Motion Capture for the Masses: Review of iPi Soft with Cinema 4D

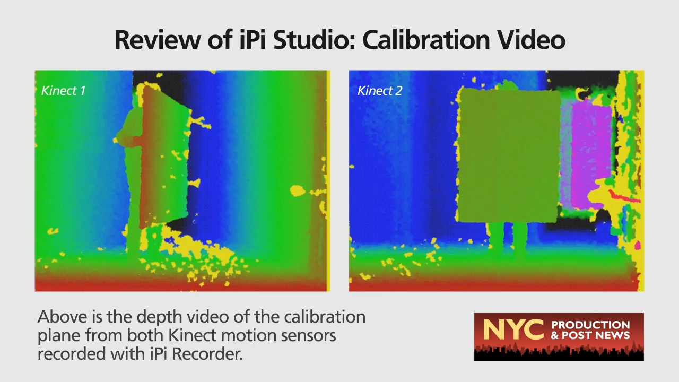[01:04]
You don't need to worry about lighting since the sensors use infrared to determine the depth, which is represented by bright colors in the video. After recording the calibration video, you open it up in iPiStudio,
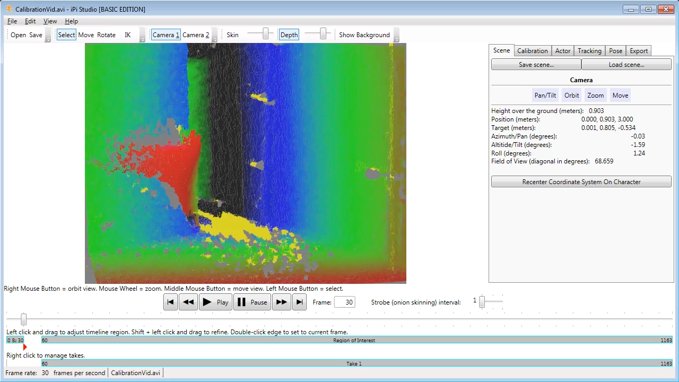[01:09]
which interprets the pixels X, Y and Z depth information. You trim the frames to define the range of the action.
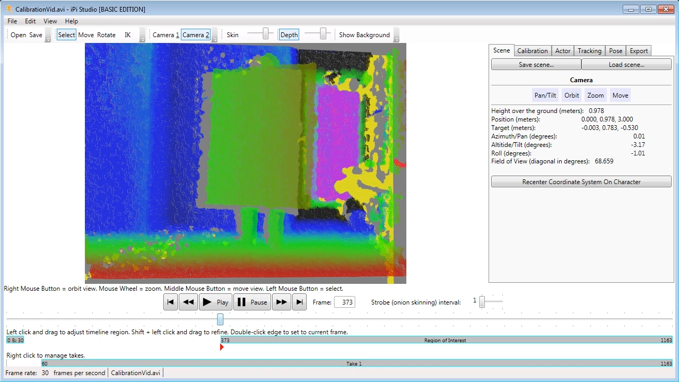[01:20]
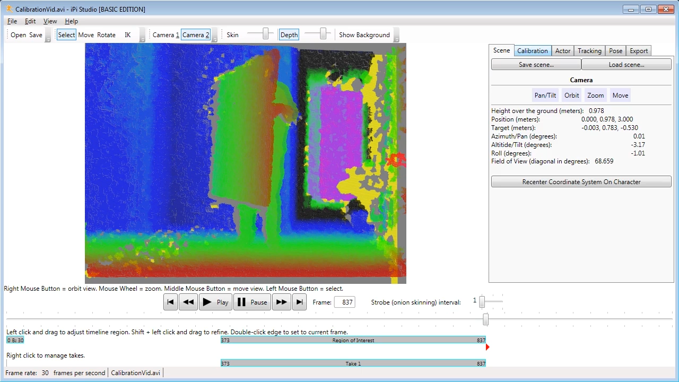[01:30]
Then press the calibration button, at which point iPiSoft takes over and using the corners of the plane,
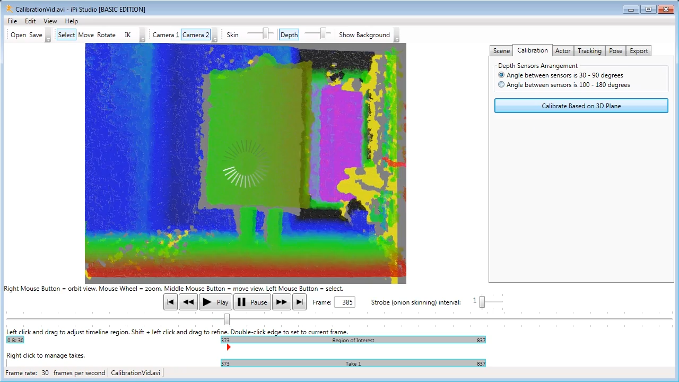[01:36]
solves for the position of the connects.
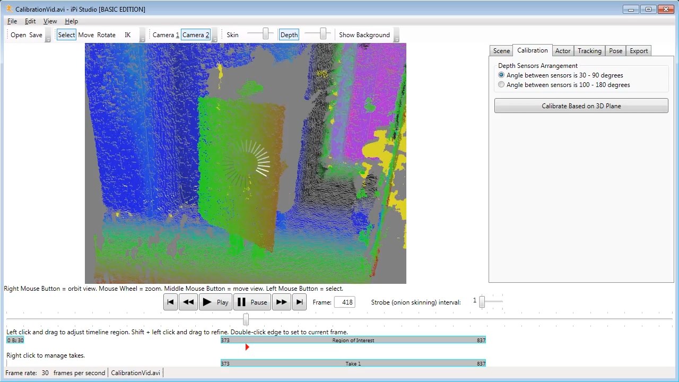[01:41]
When it's done, you save the calibration data as an XML file which iPi will use for the motion capture. After the calibration, you're ready for some action. After assuming a T-pose, I did this little dance routine.
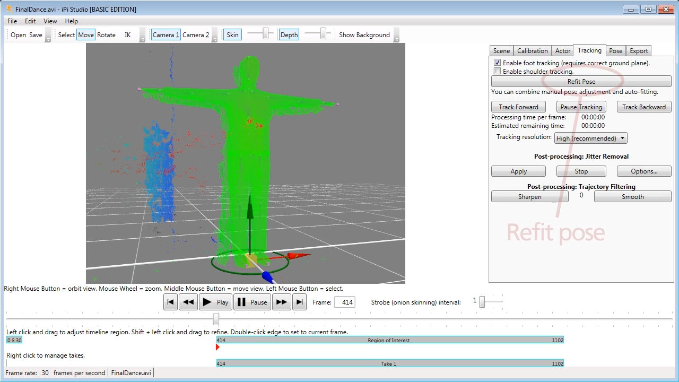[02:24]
Hit refit pose, trim the frame range to the action you want and hit the track button.